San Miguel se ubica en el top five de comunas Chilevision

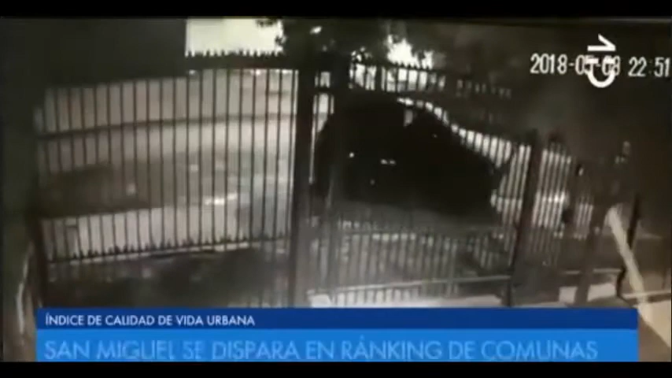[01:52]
De hecho, la noche de este martes, un robo frustrado terminó a balazos cuando cuatro desconocidos intentaron asaltar a tres transeúntes que resultaron ser funcionarios de la PDI, que se dirigían a sus hogares.